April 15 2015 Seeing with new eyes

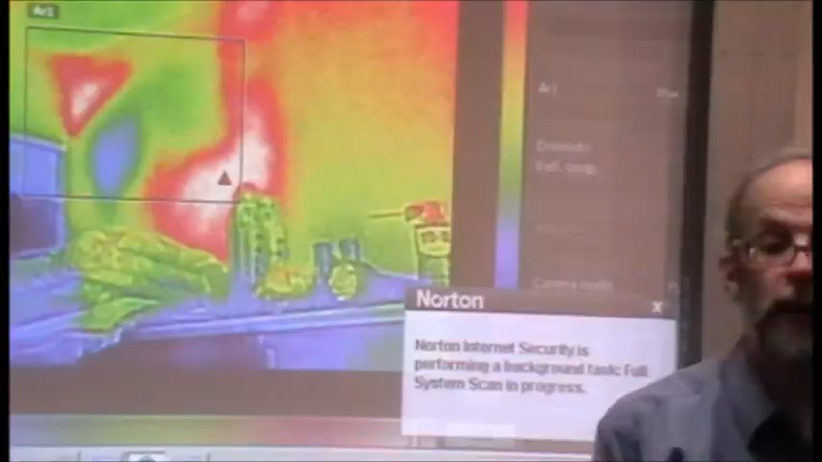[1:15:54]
I would be expecting them to be of the order of probably about 0.15. Okay. Very raw low. Aluminium.
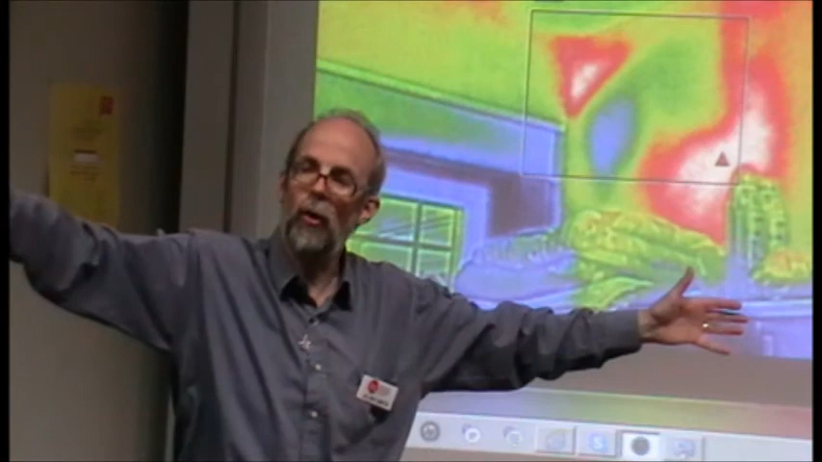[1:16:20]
is what is officially known as electromagnetic radiation. It's the actual electrical charge which interacts with the surface. So it's also related to whether it's gloss or a matte sort of finish and a rough finish.
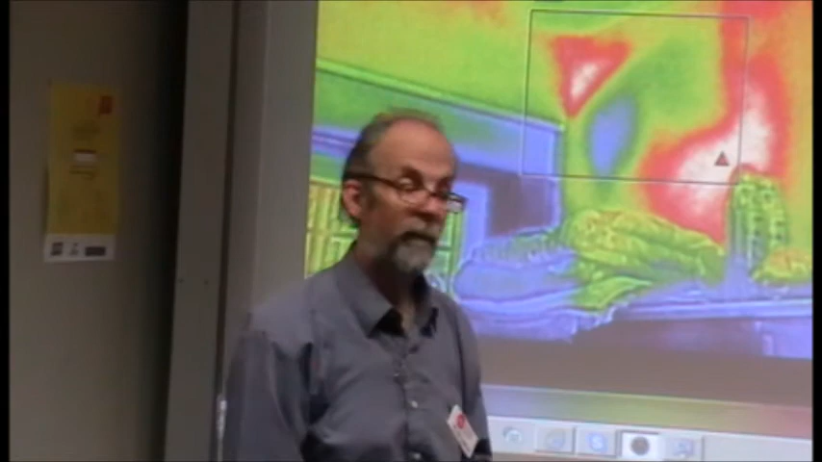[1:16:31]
It makes very little difference. Does it? You all build smooth or rough? Smooth or rough?
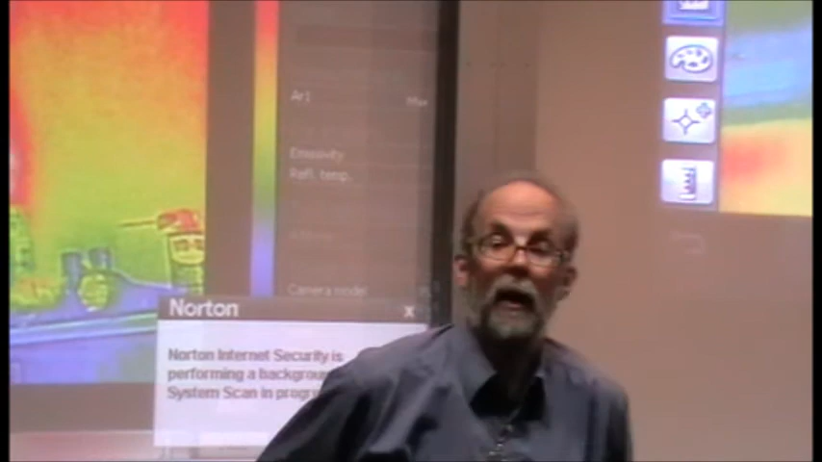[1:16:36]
I mean, rougher surfaces. Yep. Will have higher emissivities.
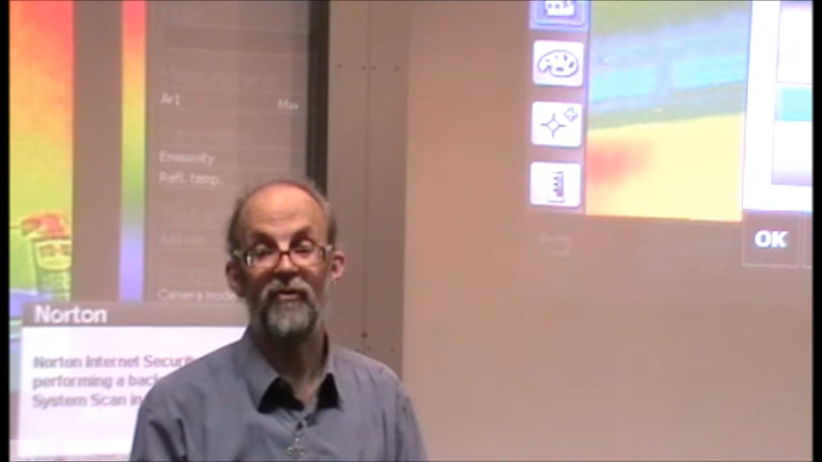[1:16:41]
Yeah. But it makes almost no difference when you're looking at stone and so on because they're already high. Mm-hmm. It makes a big difference to metals. Yeah.
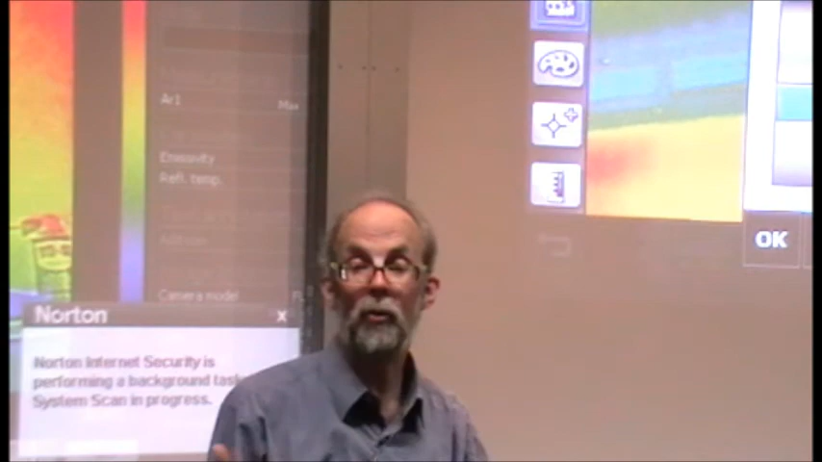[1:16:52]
If you've got metals which are corroded, they have much higher emissivities. One of the problems, I can call it a problem, yeah, I think a problem,
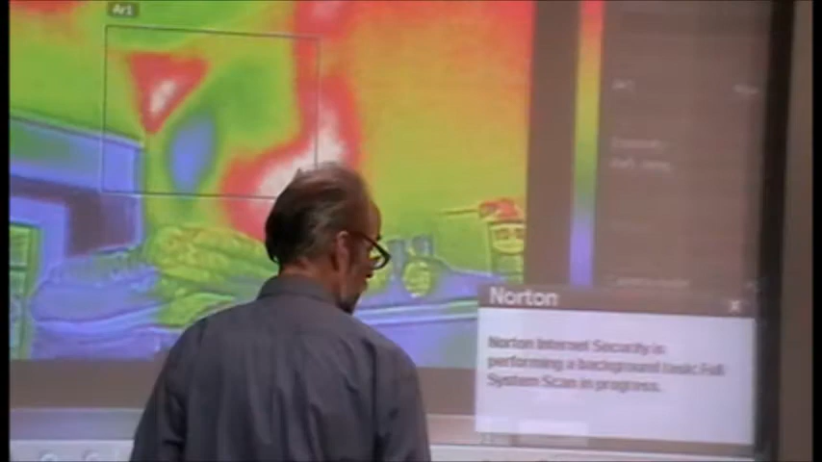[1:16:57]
with these cameras, and it's not just FLIR, it's all of them.
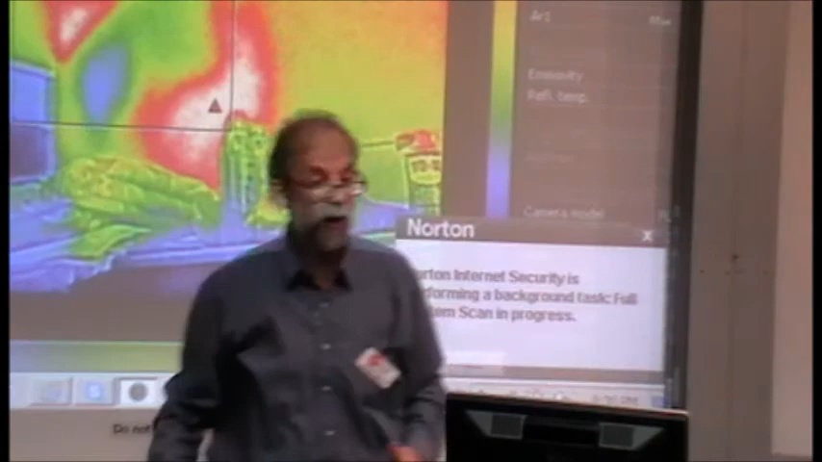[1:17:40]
So when I look at my piece of aluminium, where do I put the number?
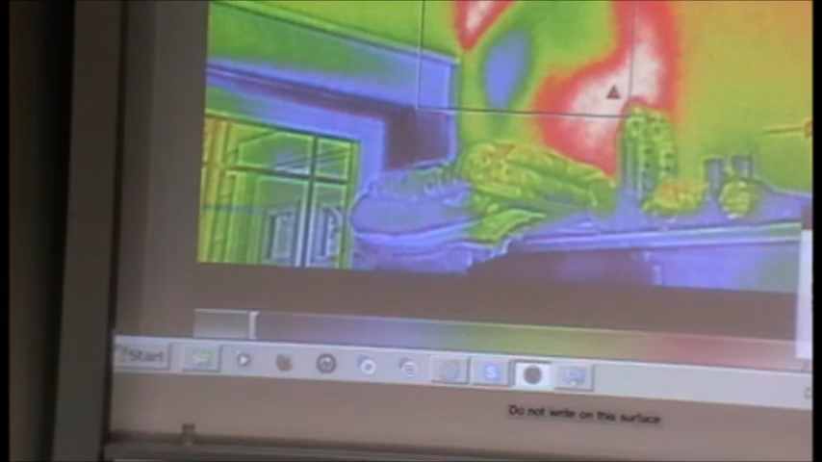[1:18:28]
Now, the thing to note here is that, I'll get out of that because I don't, otherwise I'll forget what I'm using.
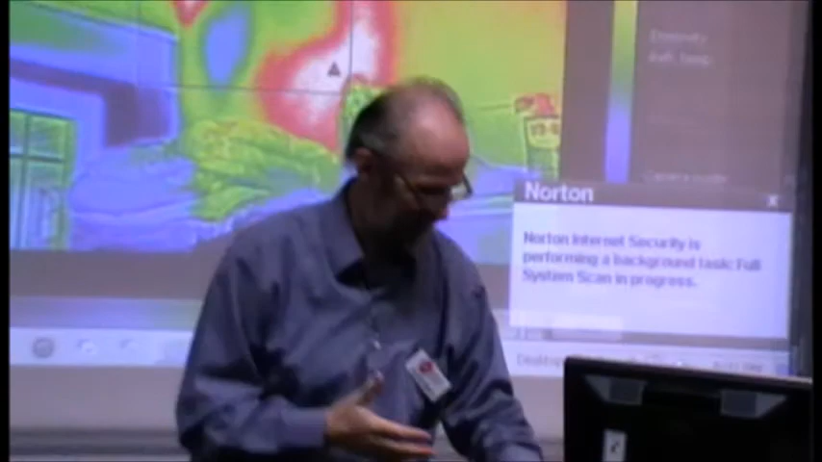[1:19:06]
can you then use that as an approximate for your emissivity? Not for emissivity. No, it's got to equal one.
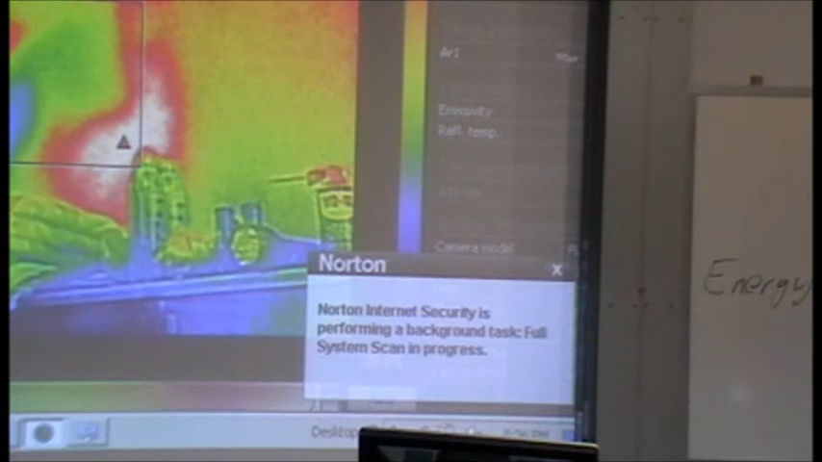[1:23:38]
So this has the same thing as object.